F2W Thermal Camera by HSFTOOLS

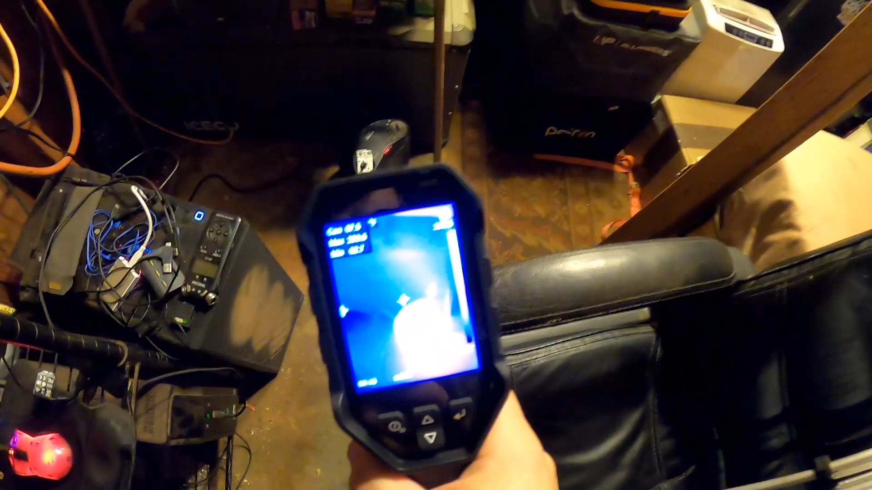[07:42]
there we go now we got fahrenheit
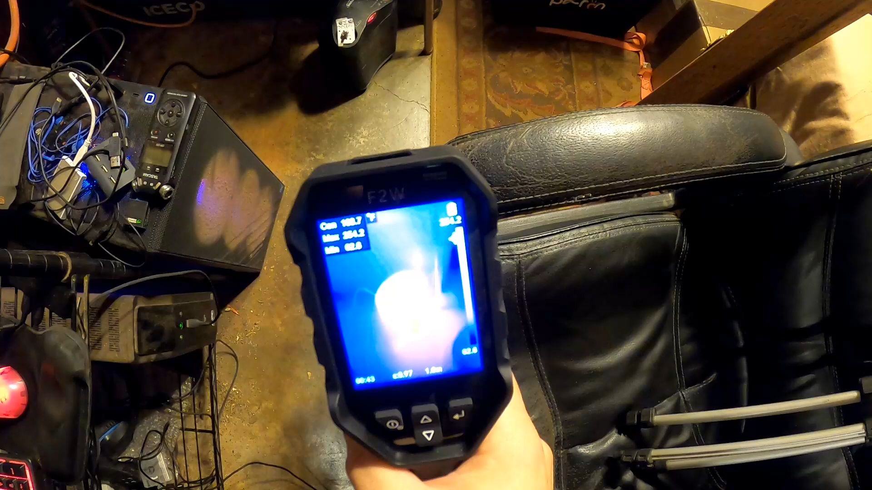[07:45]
that is showing me about 250 degrees fahrenheit as a max i love that it shows a maximum and a minimum
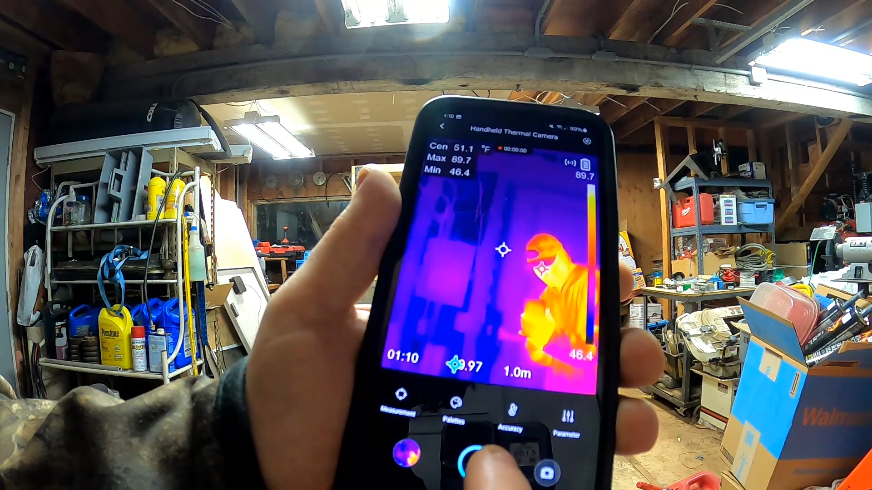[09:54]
On screen: max 89.7°F, min 46.4°F
hey look at that you can even take video
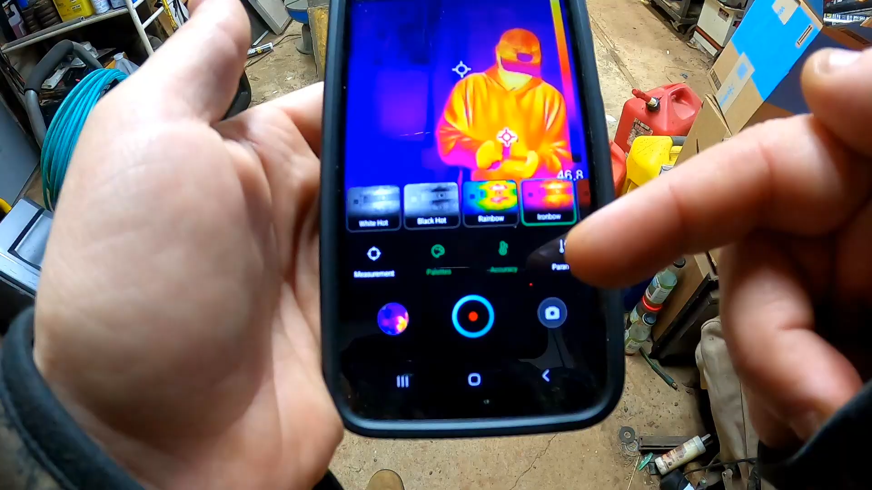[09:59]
right now we're at the iron bow we got a rainbow nice
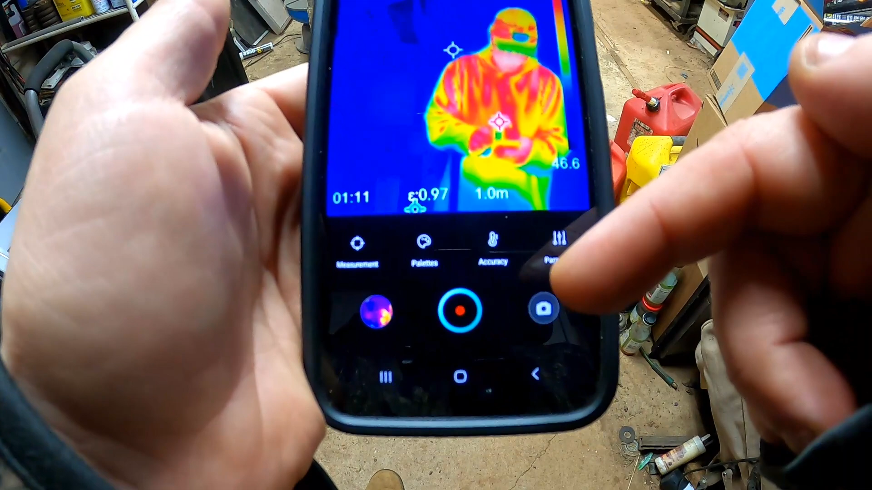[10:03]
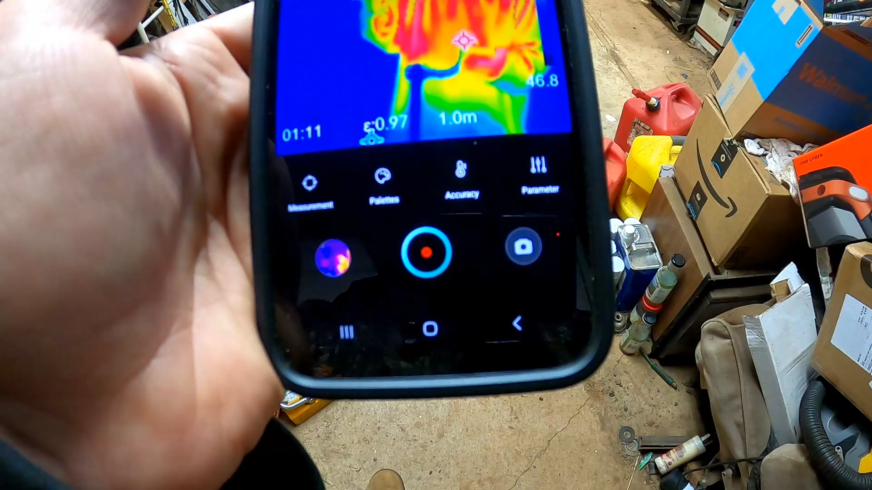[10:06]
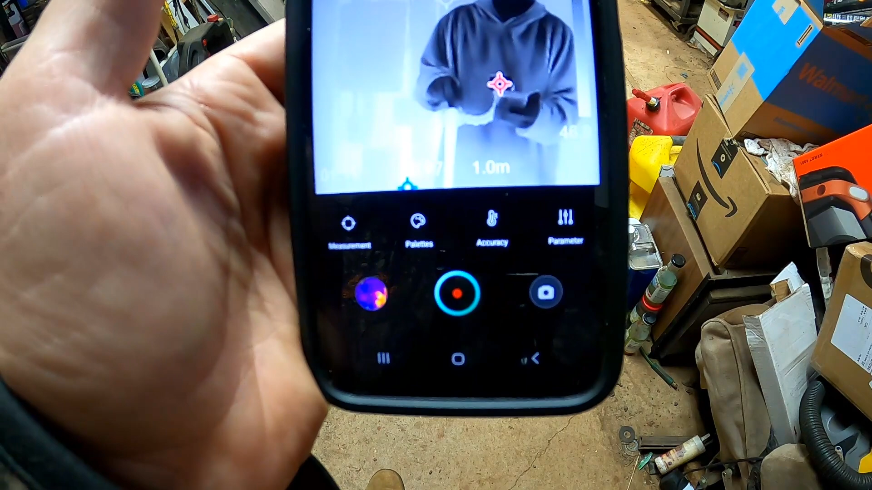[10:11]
the black is hot so all the darker stuff is the hottest this is going to be really handy for future repairs
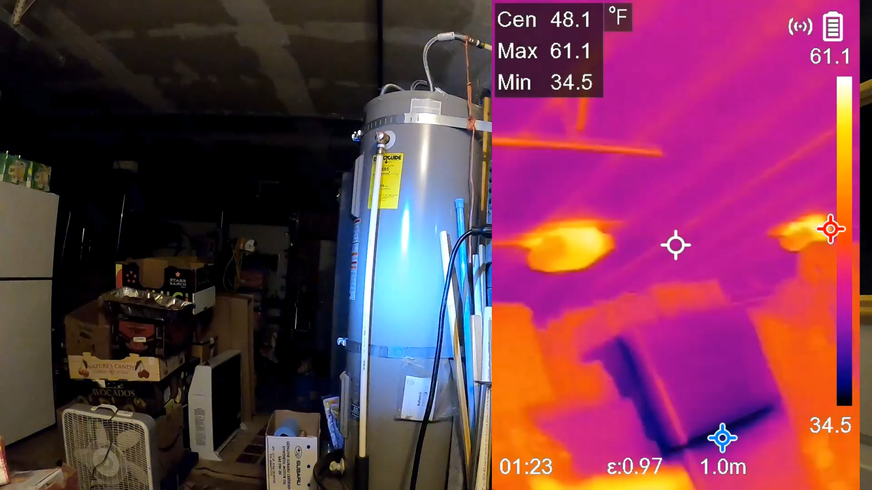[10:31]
On screen: spot 48.1°F, max 61.1°F, min 34.5°F
okay here we have an uninsulated heater this will be a good example of what this will be great for
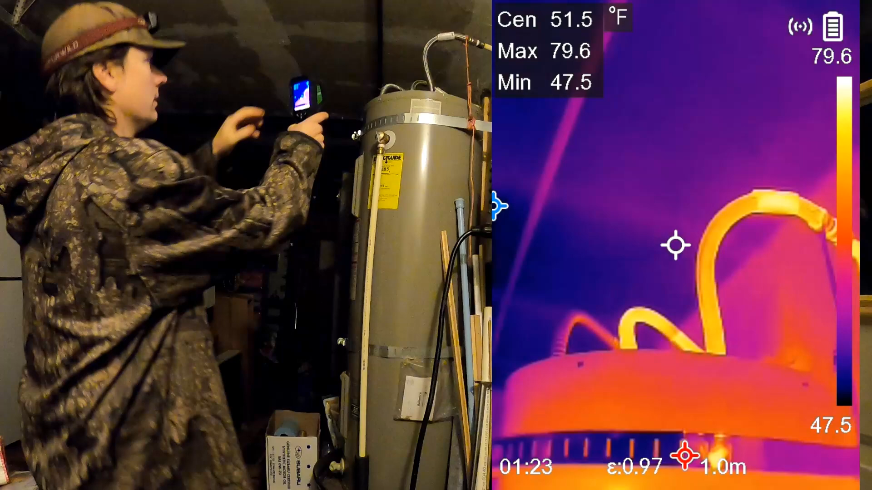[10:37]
On screen: spot 51.5°F, max 79.6°F, min 47.5°F, scale top 79.6°F, scale bottom 47.5°F
just being able to look at where all your heat is going to or where you are losing your heat to
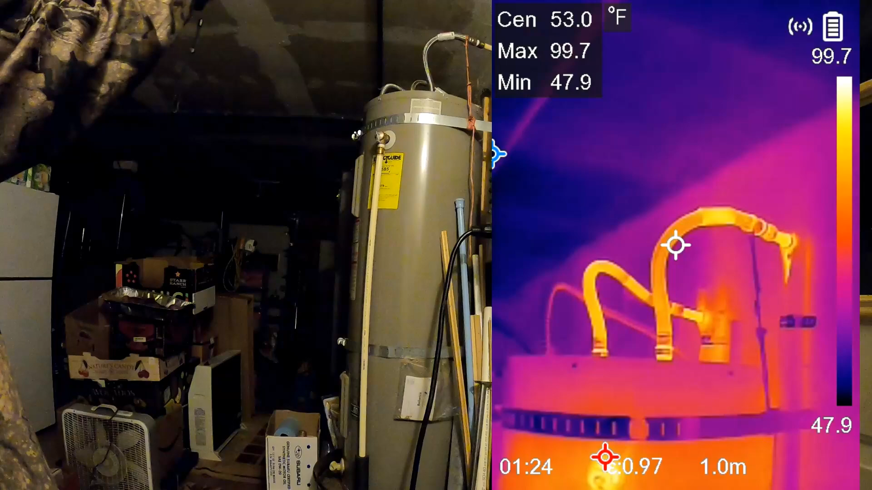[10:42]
On screen: max 99.7°F, min 47.9°F, scale top 99.7°F, scale bottom 47.9°F
see those pipes are pretty warm
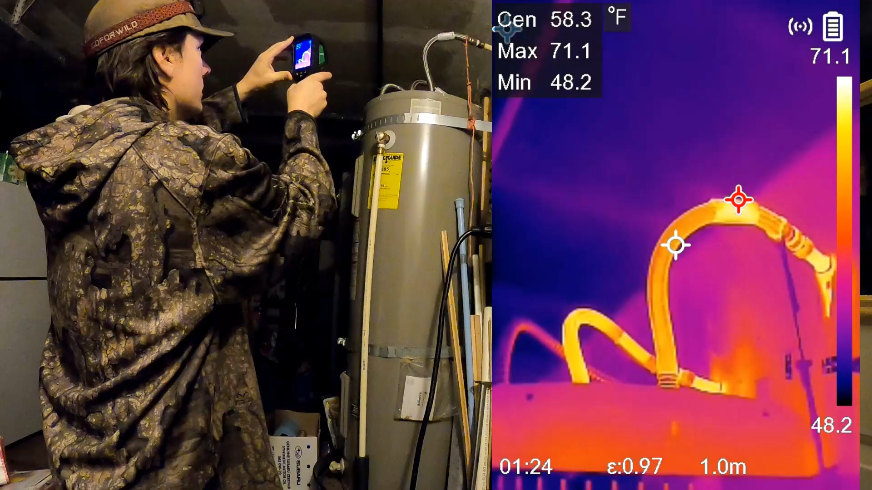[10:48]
On screen: max 71.1°F, min 48.2°F
looks like we got a max of 71 degrees fahrenheit which is pretty warm
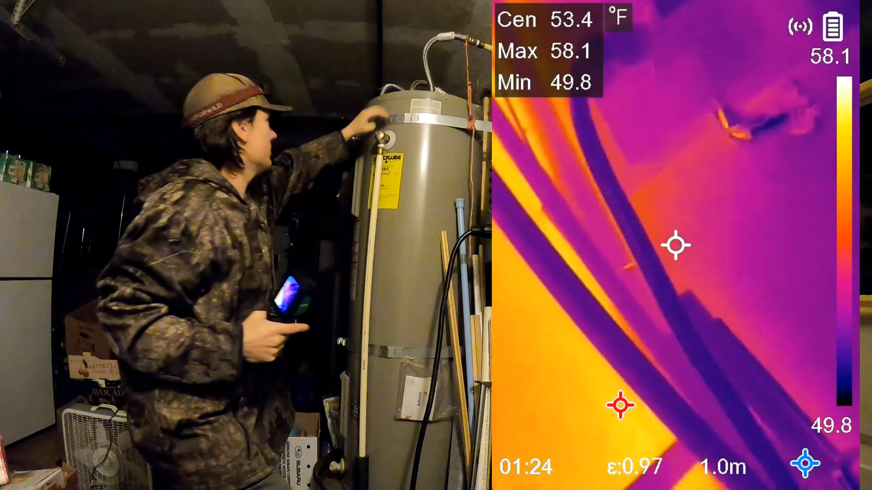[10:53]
On screen: spot 53.4°F, max 58.1°F, min 49.8°F
considering it's almost freezing in here right now yeah you feel a bit of heat coming out the top of that you
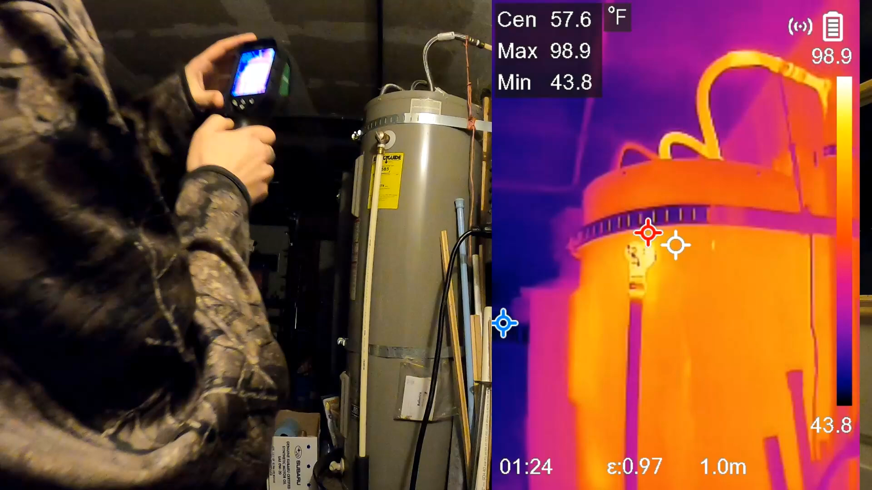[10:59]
On screen: spot 57.6°F, max 98.9°F, min 43.8°F
can see we have a bunch of heat coming out of this uh pressure relief valve
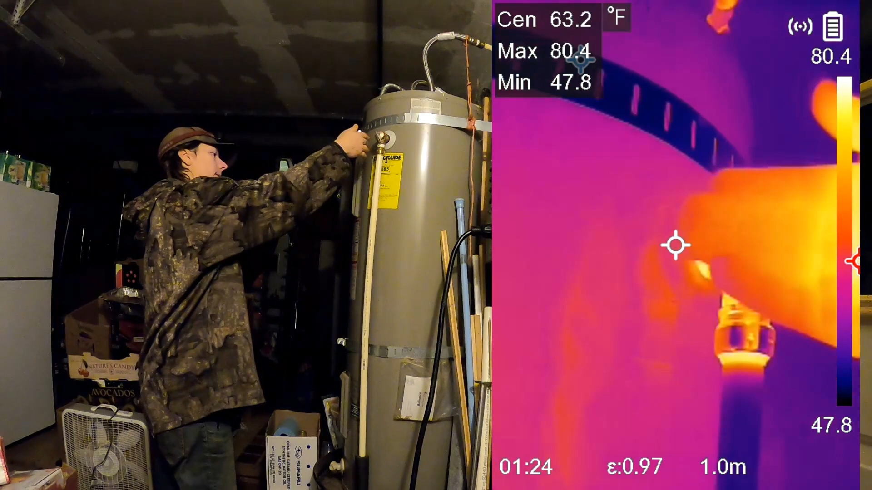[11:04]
On screen: spot 63.2°F, max 80.4°F, min 47.8°F
that's yeah that's really warm what is that cooking at 100 degrees 102 degrees